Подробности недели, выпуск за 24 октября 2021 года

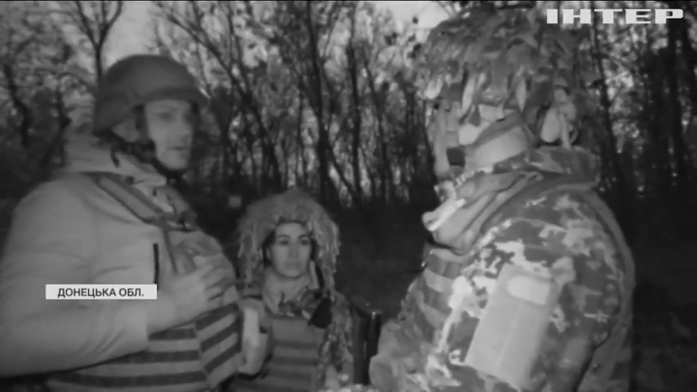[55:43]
Якщо противник відкриває вогонь в нашу сторону, ви знаходитесь в укритті з правої сторони.
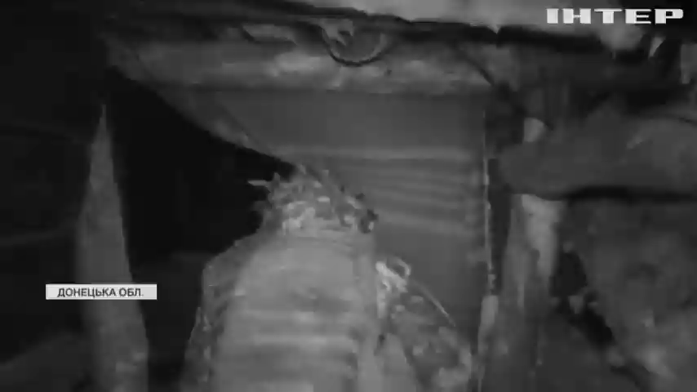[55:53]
Щойно Михайло закінчив, над нашими головами починають свистіти кулі.
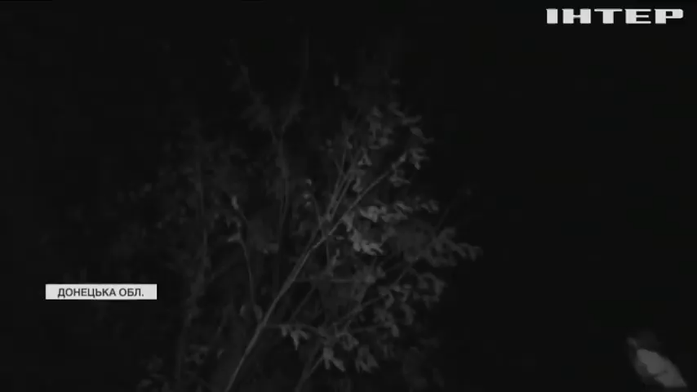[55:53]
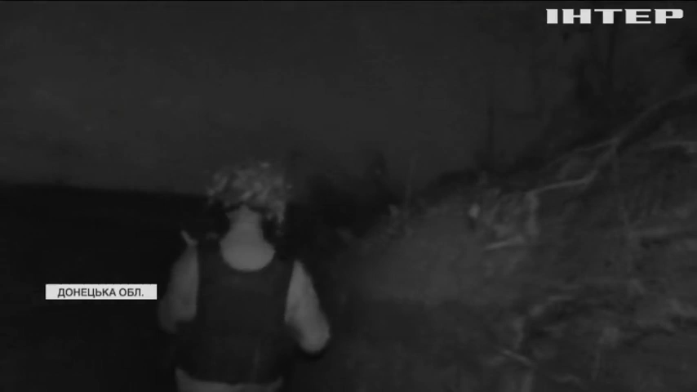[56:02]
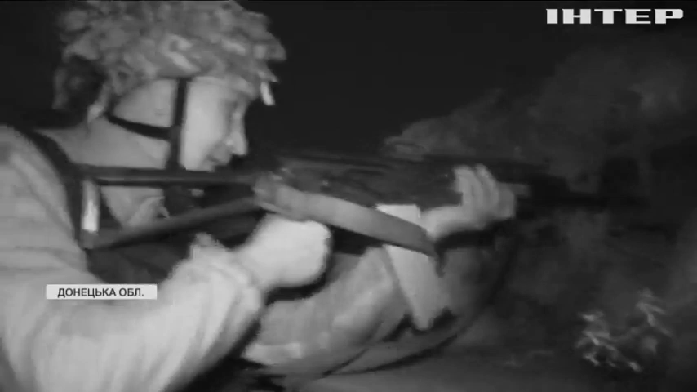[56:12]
Наші позиції під перехресним вогнем супротивника. Дистанція дозволяє і ворогу, і українським захисникам вести прицільну стрільбу.